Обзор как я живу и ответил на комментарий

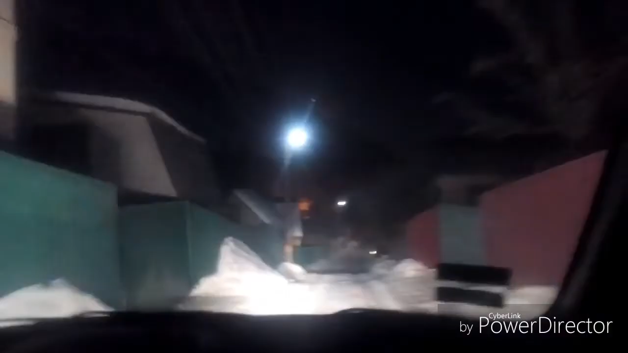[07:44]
пишут я собака сам понимаю вот все где светится можно остановиться здесь это мое тут объехать негде блять никак нельзя объехать ты меня сейчас заберешь дальше не не я имею ввиду вообще выезжать отсюда как то можно подробно или только туда